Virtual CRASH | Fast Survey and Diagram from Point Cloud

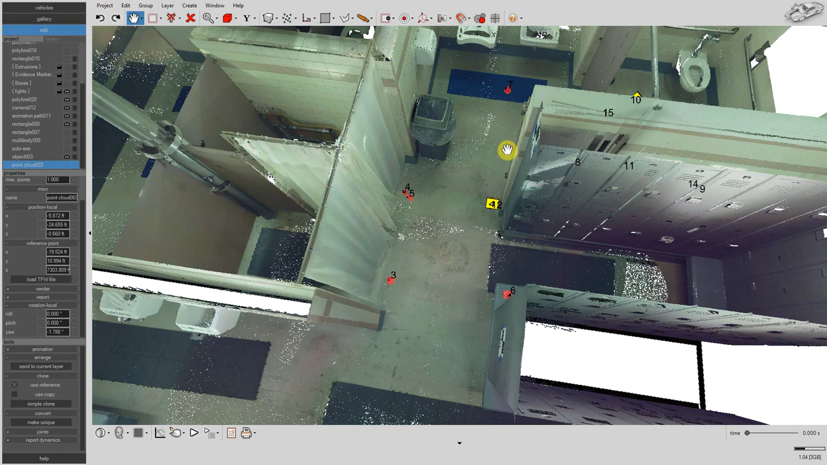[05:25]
With our lines and survey points in place, simply hide the point cloud from view to reveal the diagram.